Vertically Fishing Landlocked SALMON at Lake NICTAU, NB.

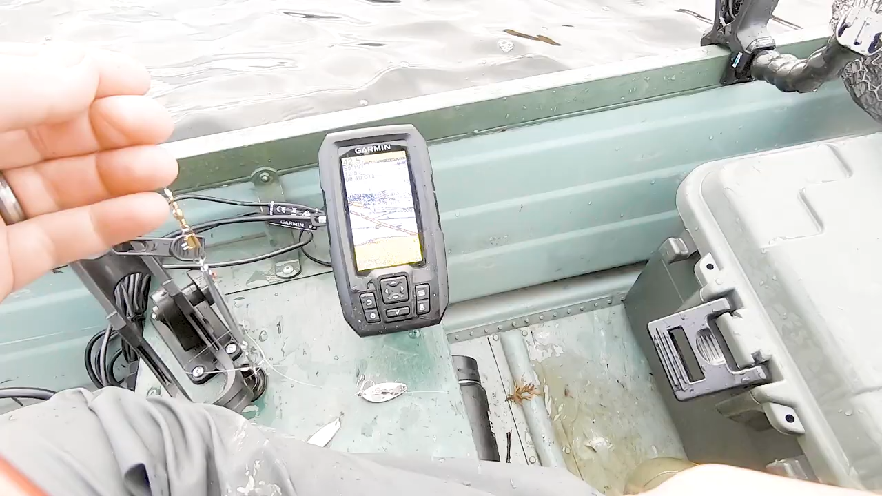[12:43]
There is a bunch of fish feeding and it's all kinds of stuff going on down there right now.